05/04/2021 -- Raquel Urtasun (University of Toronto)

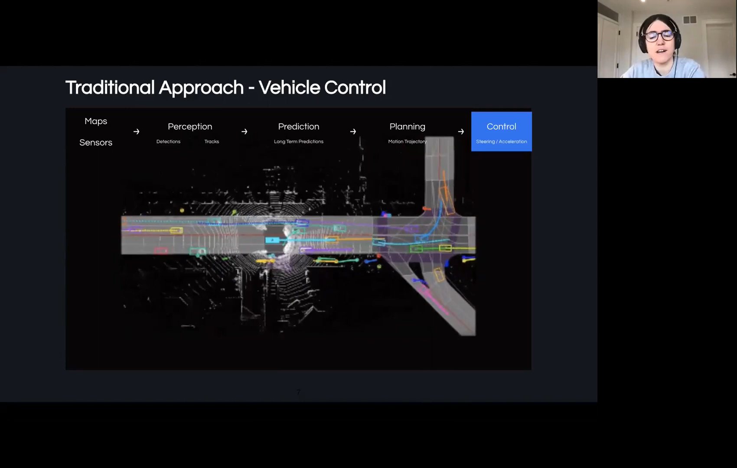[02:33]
because that's sort of the frequency that you have the sensors coming in, the sensor data coming in. Cool. So in a nutshell, almost every single self-driving car system works this way, self-driving vehicle system works this way, particularly in industry. Now, you know, it's been, we've seen a lot of exciting progress over the past, say, you know, two decades, right?
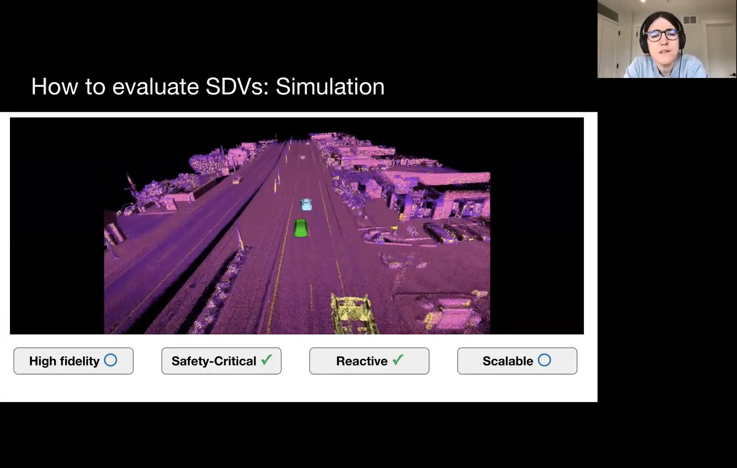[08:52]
Okay. I'm showing you here a video of, you know, one of our simulators that I will show you later today. The idea of, you know, simulation is that, you know,
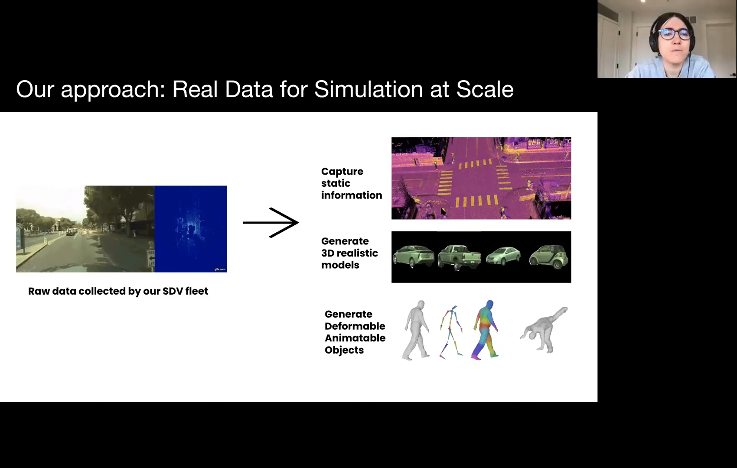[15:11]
Okay. And the question is how can we use, you know, the latest greatest, um, uh, AI such that we can do all this automatically at the scale. Now, if you look at the background, this is actually the easiest thing to reconstruct, right? Because the, the thing that you need is, uh, to be able to create or to have very accurate, uh, pose for the ego vehicle as it drives so that you can accumulate the evidence of everything that is a static. And then on top of this, what you need to do is use your favorite typically, uh, you know, point cloud segmentation in order to basically remove all the objects that you don't want in the static part,
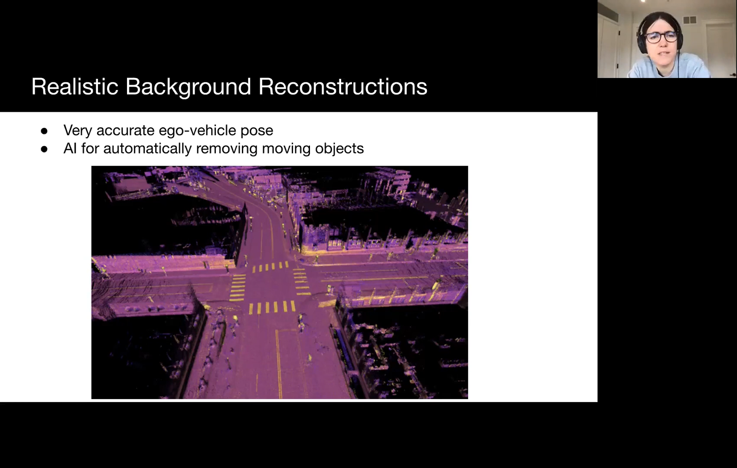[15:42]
because potentially they might be moving, um, and basically just correcting your, corrupting your data. Okay. So this is something that you can do for this. Now let's look into how we can create dynamic, um, assets. And first we're going to start with, um, assets that are rigid, uh, because they are easier to reconstruct, and then I'm going to show you how to reconstruct, uh, animatable pedestrians, which are, you know, uh, much more difficult than if you look at vehicles.
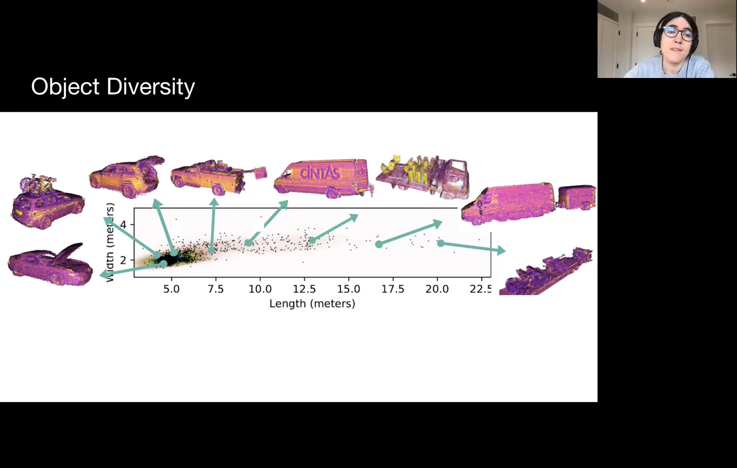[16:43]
you know, all the different things that, uh, you know, whether the doors are open, the vehicle is carrying some stuff, uh, et cetera. Right. And we want to reconstruct all this, uh, diversity, as I mentioned before. All right. So let's see how we can do this now. So what you need to do, right, is that you have your sensor data, right, that you have captured by driving around. So you have your point clouds and you have your, uh, images, right. And from this, we want to basically create three-dimensional models of the world with texture, right. So that we can also, uh, potentially, uh, do camera simulation, no, yes, simulation of, of the data. Right.
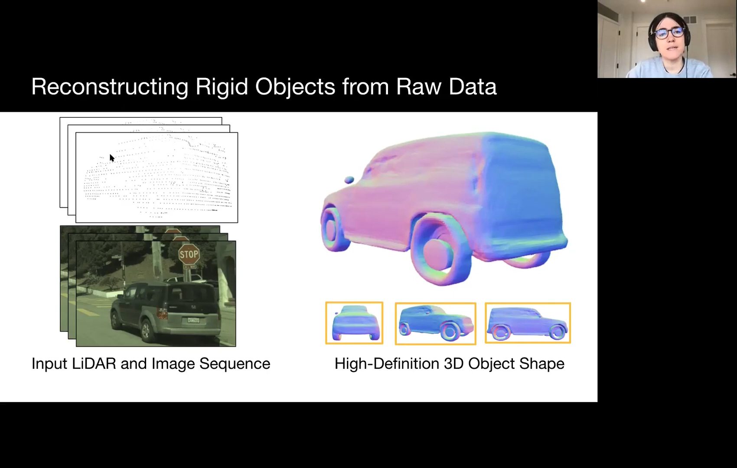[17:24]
And now one of the difficulties that we have here is that we don't necessarily have a priority, uh, models, uh, or data, uh, where we have, uh, the sensor data as well as the, uh, uh, desired shape. Right. So we need to design a self-supervised method that is able to do this, um, you know, from road data without having access to any a priority information. Um, so in terms of the model that we develop is exactly quite simple. And it lies on the principle that, uh, if you look at vehicles, you typically can think of a vehicle as, uh, you know, the space of vehicles have some kind of, you know, mean configuration, right.
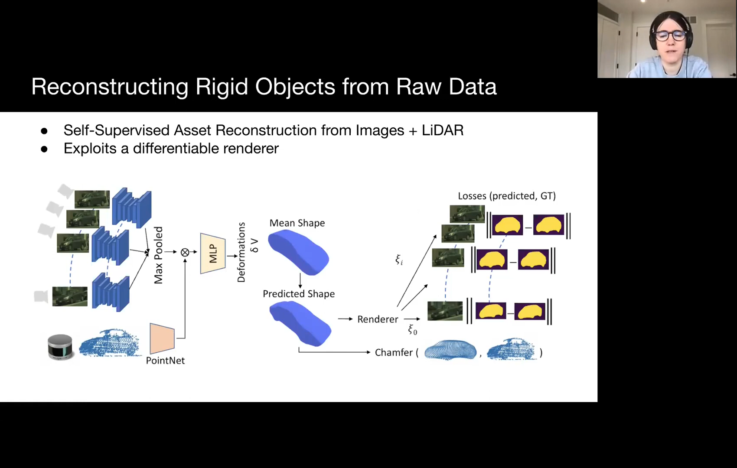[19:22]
and then you optimize across the whole dataset for the mean shape, as well as the individual predicted shapes and poses for all the vehicles. And what is key for this is that you need to employ a differentiable renderer so that we, you can actually do this with, uh, for example, the end base, uh, approaches. And it turns out that this approach actually works remarkably well.
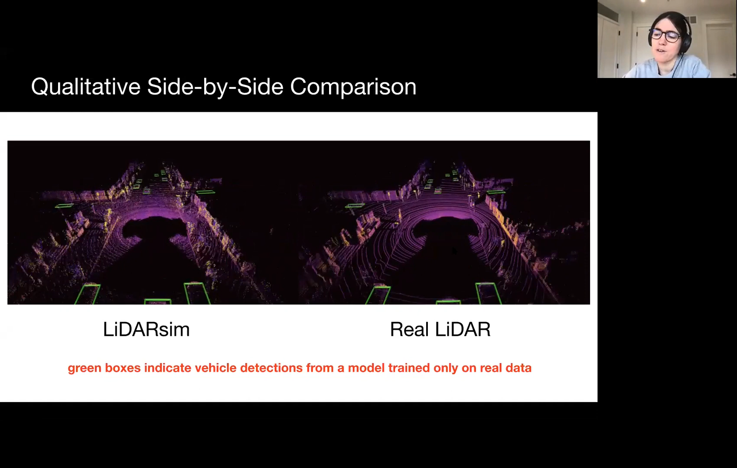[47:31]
the later looks pretty similar, but more important in green is the output of the perception system. Uh, so for the perception system, whether it's simulation or whether it's real, basically it's observing the same thing. So, you know, it fully correlates. And this is the reason why you can really test the perception system, uh, or the full autonomy stack with this, uh, uh, with this methodology. Okay.
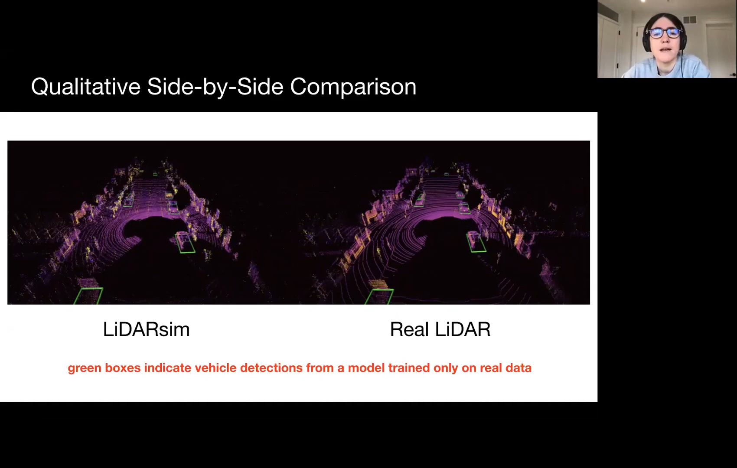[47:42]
And then you can put all this together and basically create, you know, a specific scenarios here, uh, where, what we're doing here is that this is the reconstruct the scene with the reconstructing assets. Right. And basically, uh, we are creating a scenario where somebody is coming out of occlusion, which is one of the safety critical things that you need to test your, your system can do and the input to the autonomy system is the simulation. Right.
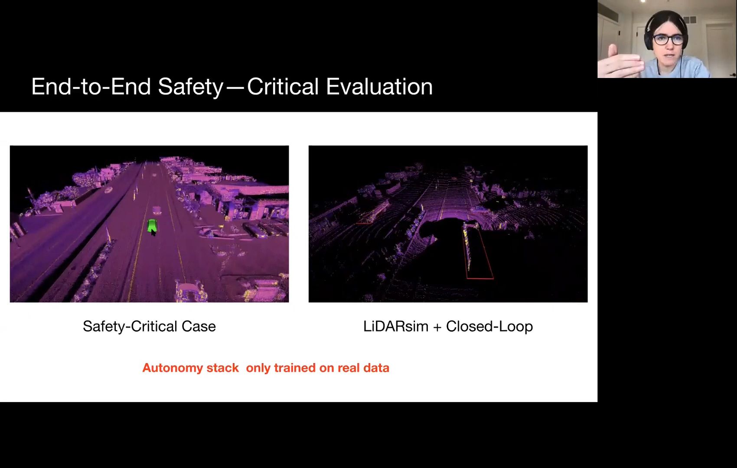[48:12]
And as you can see, uh, we can test that the system actually reacts and slows down for, uh, the vehicle that is incorporated. Okay. So this is a way that you can create this test and then you can do this at a scale because everything has been done automatically here, right?
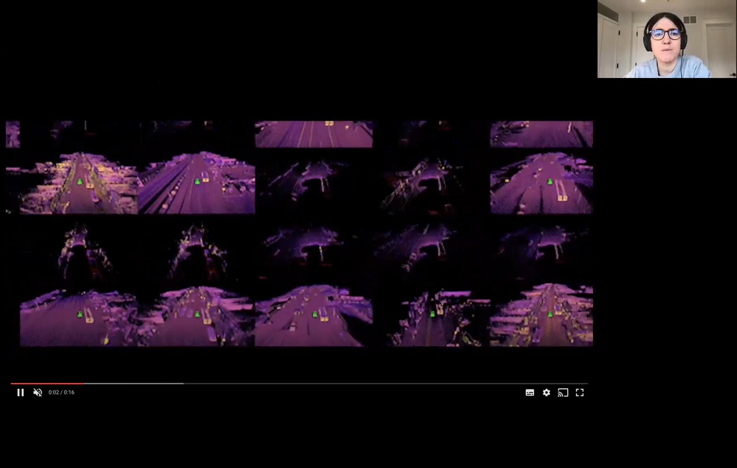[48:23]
Different geographies, different configurations of the particular scenarios that you want to, uh, you want to test, et cetera.